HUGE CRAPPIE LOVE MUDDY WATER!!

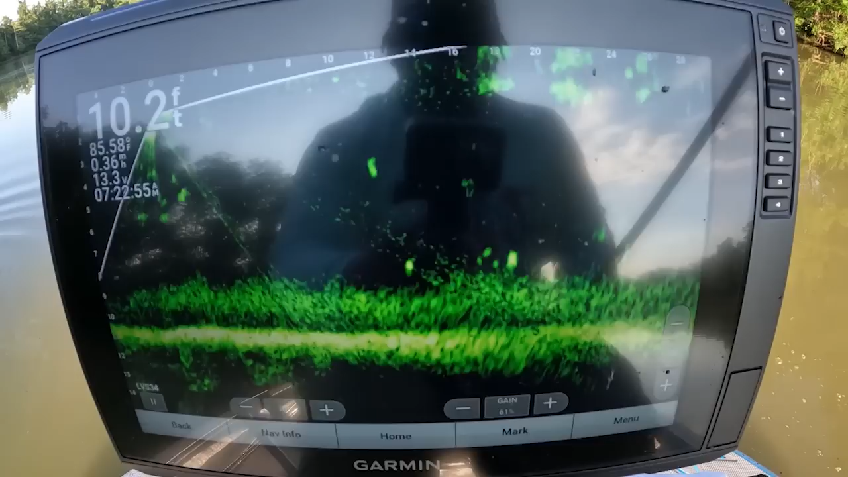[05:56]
On screen: depth 10.2 ft
He might be a little bigger, not much We're gonna see
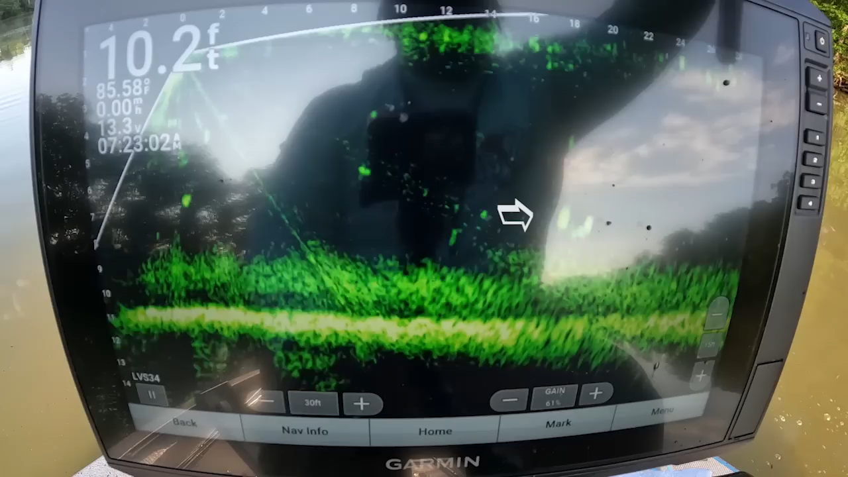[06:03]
On screen: depth 10.2 ft
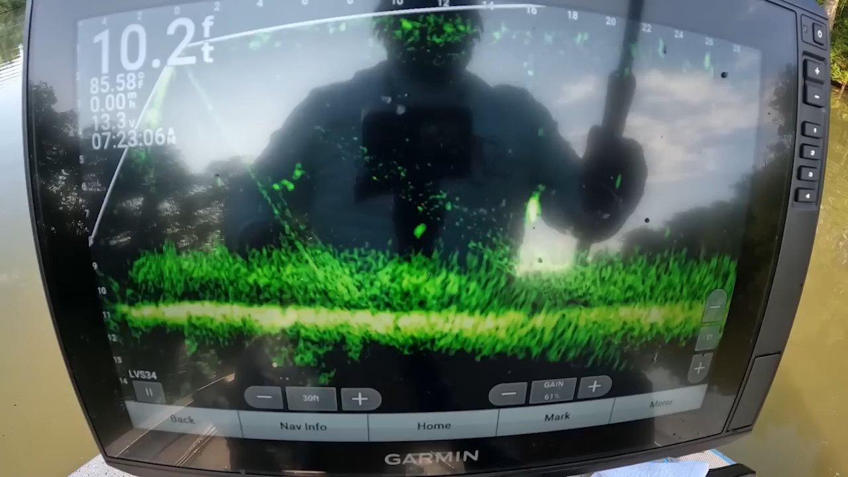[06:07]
On screen: depth 10.2 ft
Let's get it on him right quick Come on bud
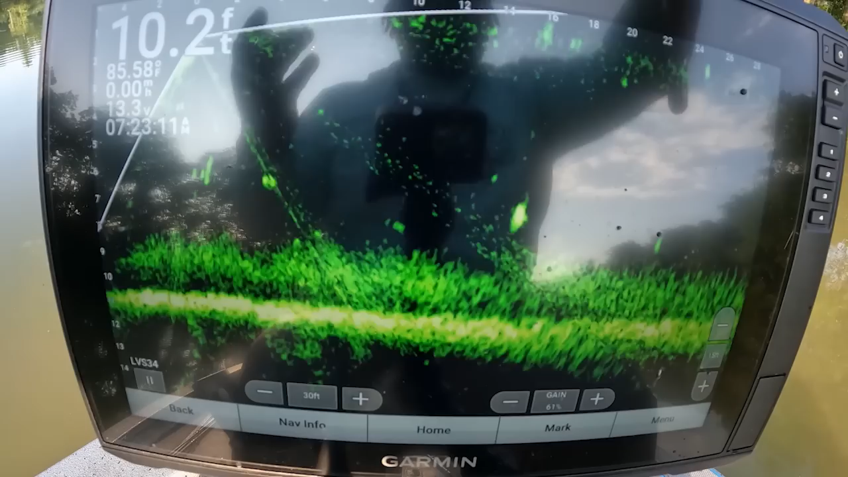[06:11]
On screen: depth 10.2 ft, water 85.58°F
Come on Saw it
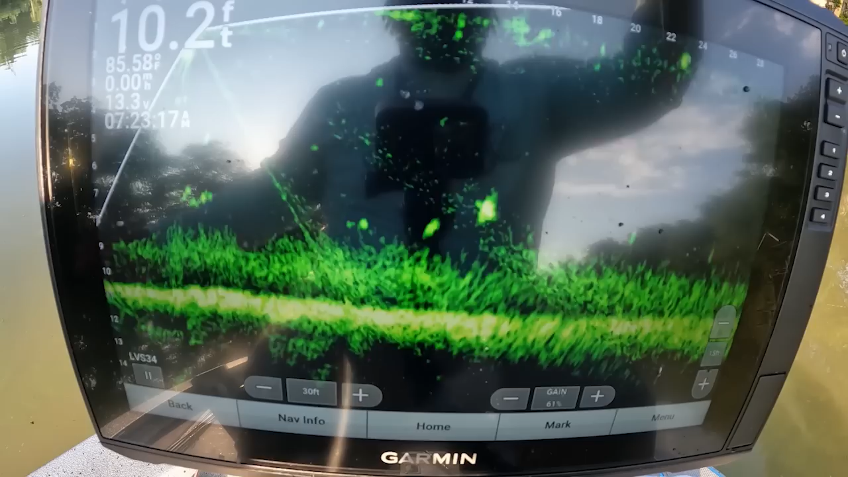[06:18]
On screen: depth 10.2 ft
Get it back on I don't think he saw it Saw it now baby
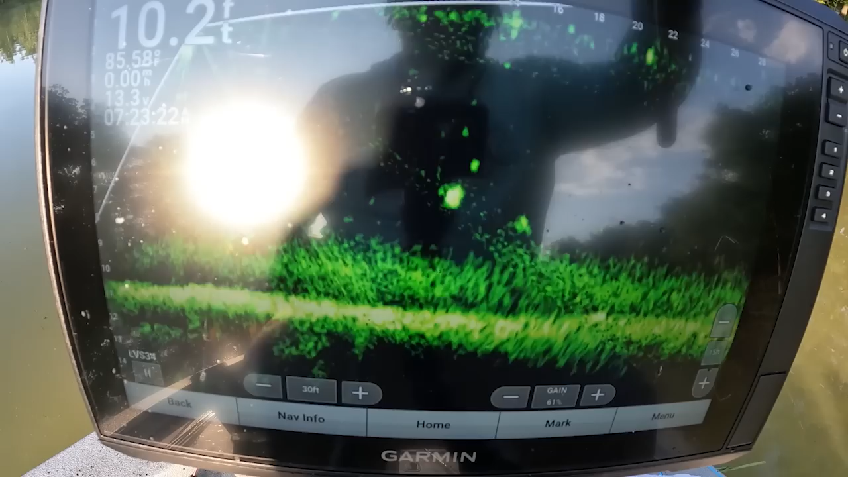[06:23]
On screen: depth 10.2 ft
There you go There you go Got it That's a keeper right there
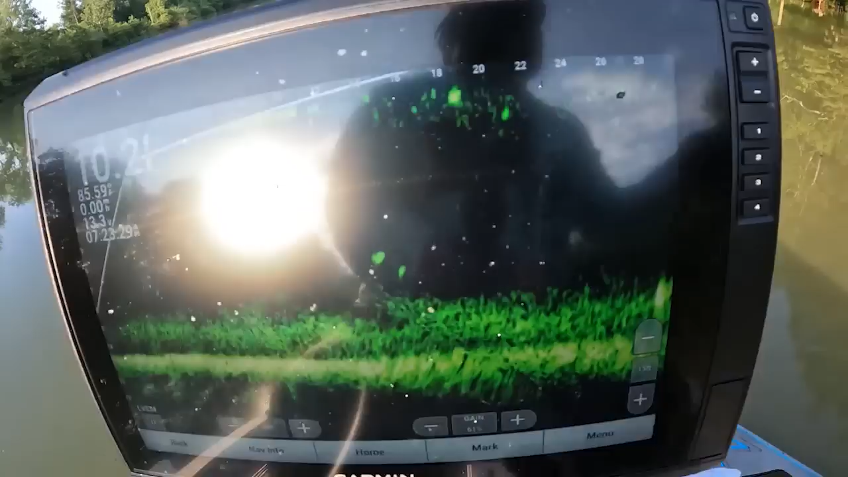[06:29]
There you go Ah, but we'll lift that baby in here That's the size we're looking for I had to downsize that jig
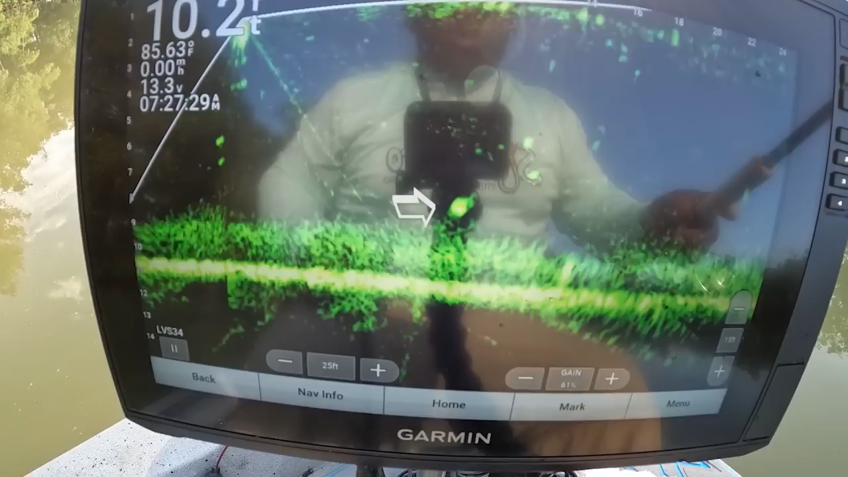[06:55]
On screen: water 85.63°F
me I'm coming I'm coming Just wait on me Hit it, baby Hit it I ain't You must have seen it I'm coming back I'm coming I'm coming back for you
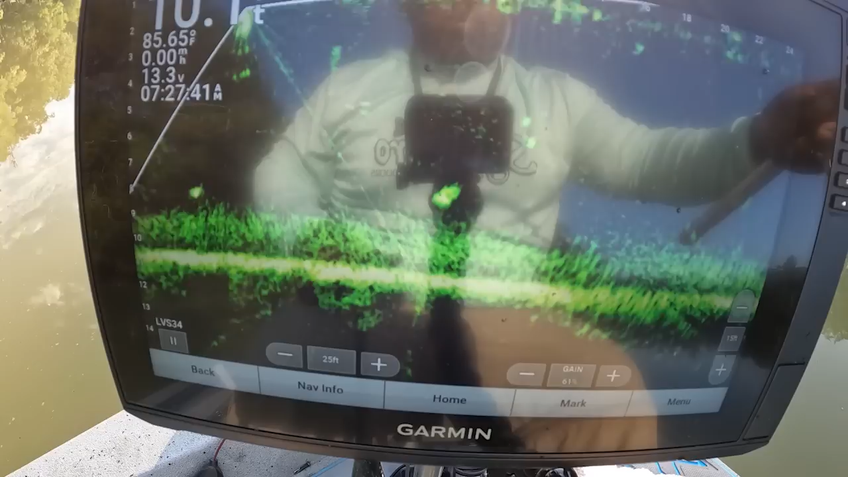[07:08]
On screen: water 85.65°F
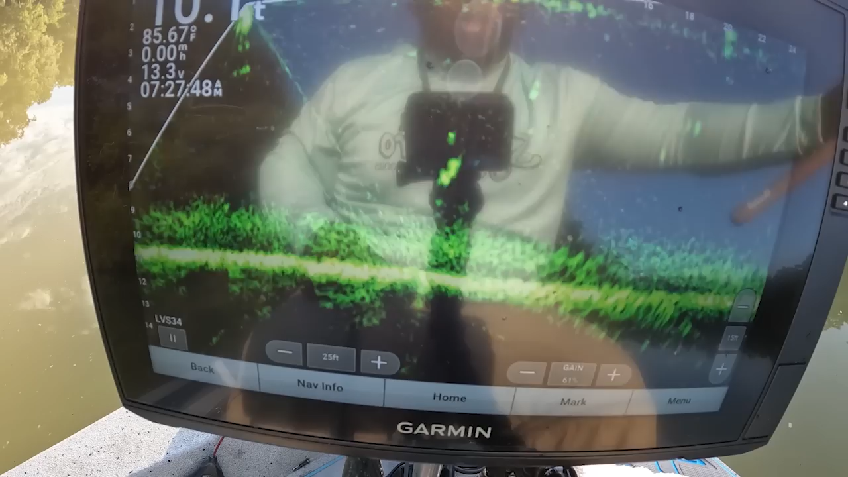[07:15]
See it now I told you I was coming back for you Just hold your horse here
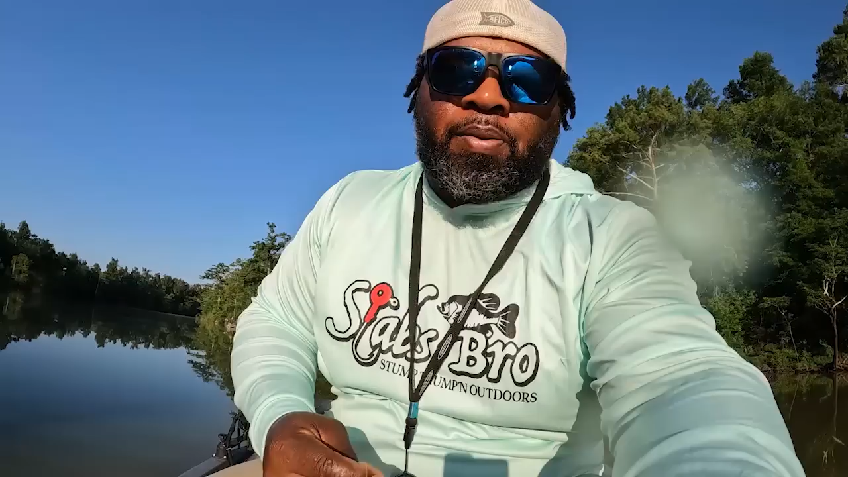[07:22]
Patience That you got to have And that's what you will get the results These crop are sitting right on top of that thermocline They just sitting there Water temp is 85 degrees this morning 85 degrees All right guys,
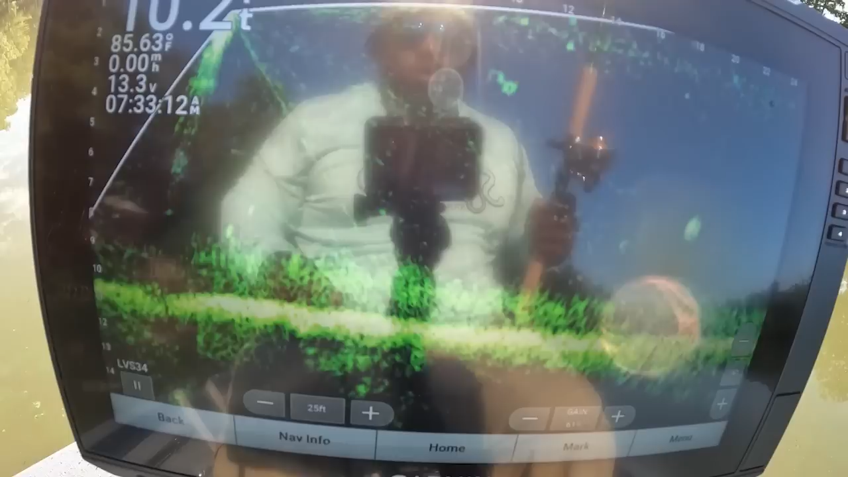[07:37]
On screen: speed 0.00 mph
we got another one 16 feet out That fish is only like six foot deep
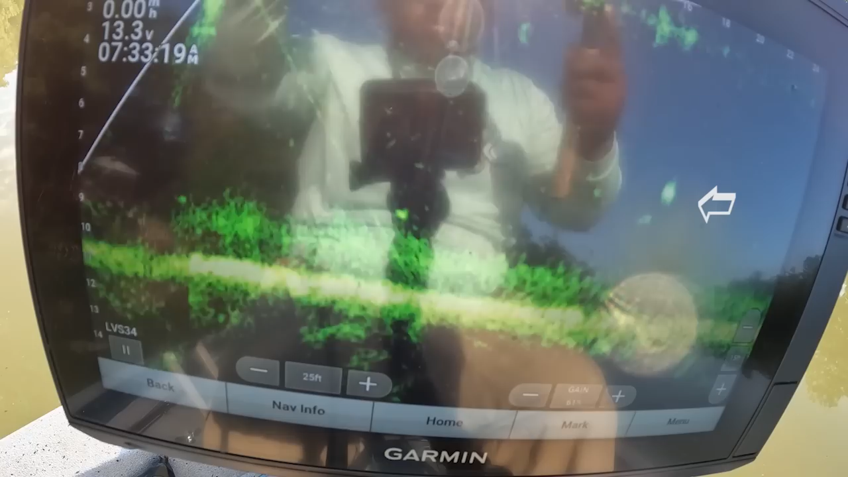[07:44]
Get another pitch on it Like I said, they are not spooky at all
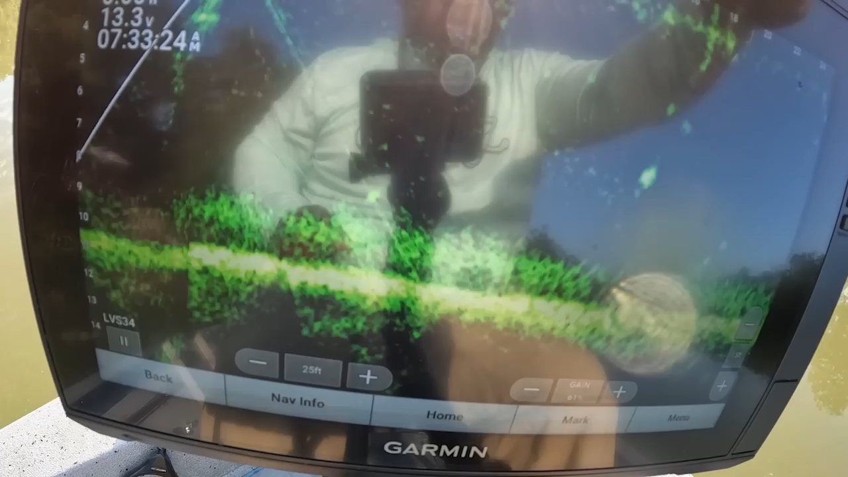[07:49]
Here we come Bang, got it
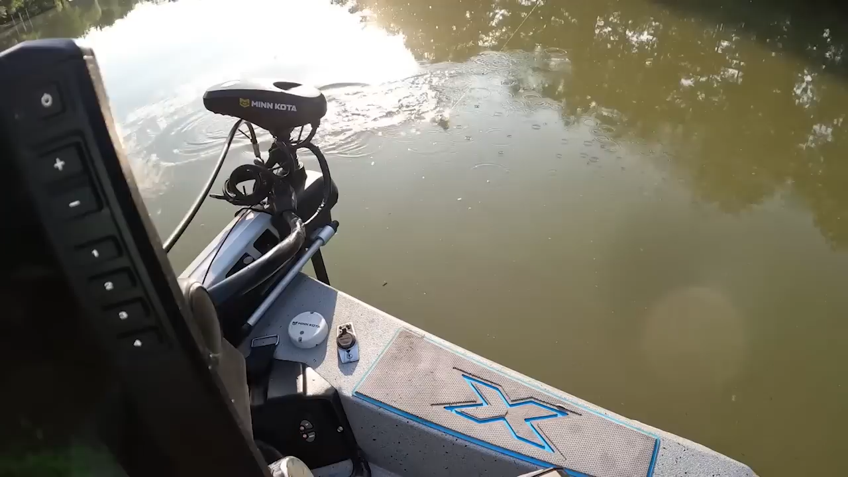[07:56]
Ah, I'm gonna flip your little self in here Not spooky at all I mean, it's perfect I mean Couldn't ask for a better way to get them
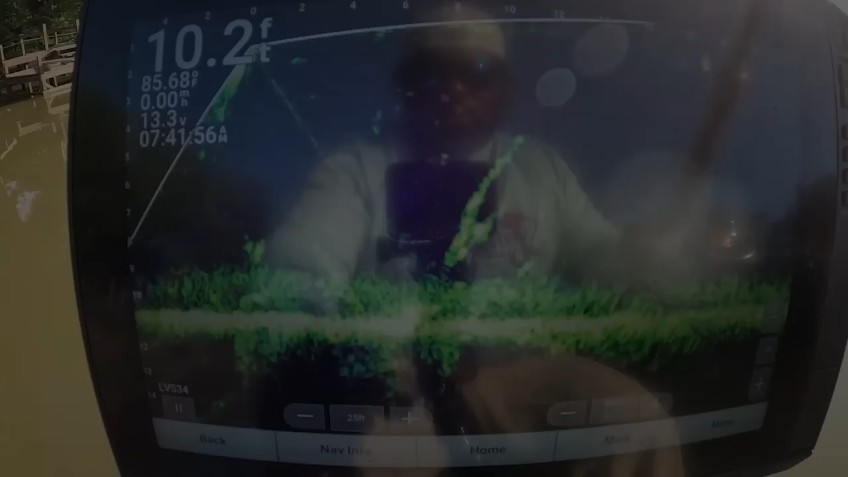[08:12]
On screen: depth 10.2 ft, water 85.68°F
All right guys, I'm gonna try to get that one He's sitting there He's chilling
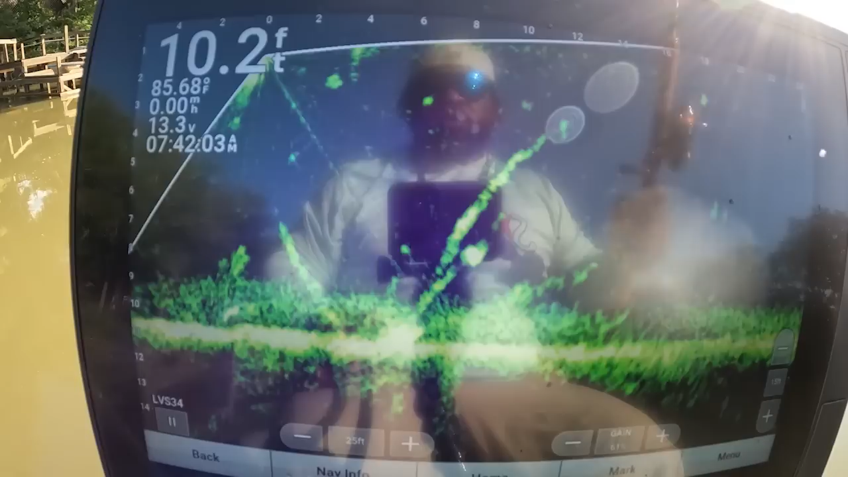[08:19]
On screen: depth 10.2 ft, water 85.68°F
See if I can get them without getting hung up
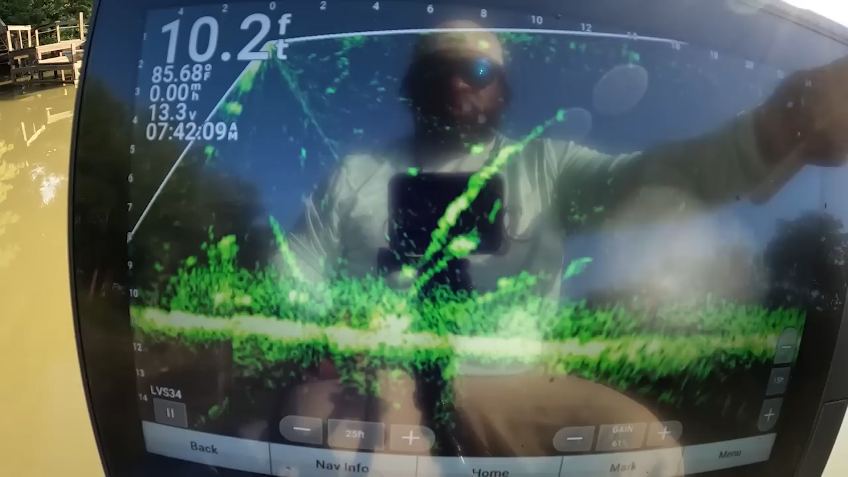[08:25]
On screen: depth 10.2 ft
He said Bang, he got it too
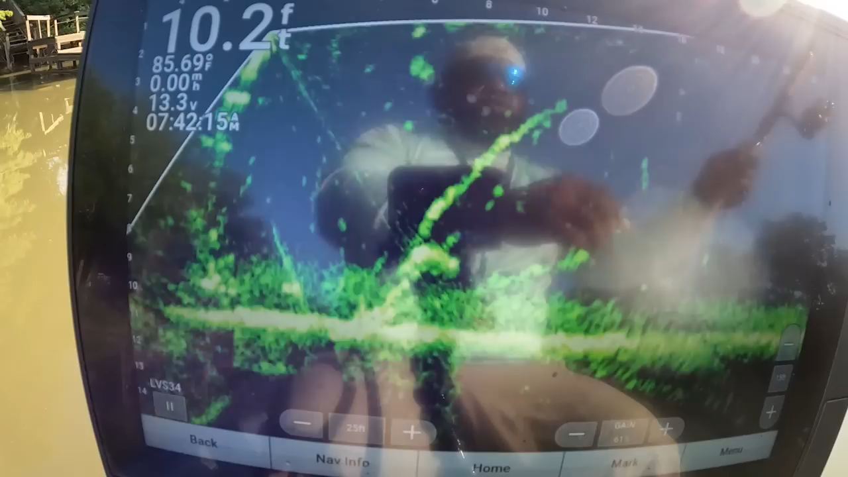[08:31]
On screen: depth 10.2 ft
Good fish Good fish Ah, I'm gonna flip him T
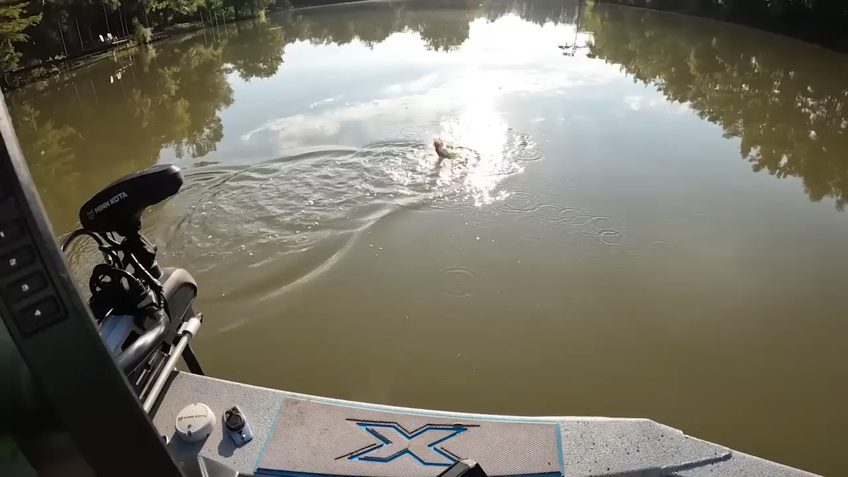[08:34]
Nice crappie right there He want to turn up and cut up All right guys, we got a crappie right there Ten foot of water And it's about four foot in the water column It's not deep at all
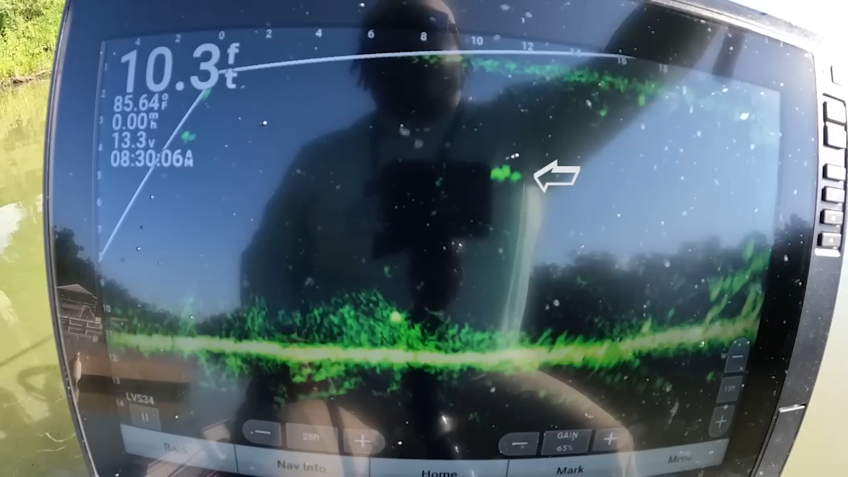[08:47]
On screen: depth 10.3 ft, water 85.64°F
See if we can get them to turn on it There you go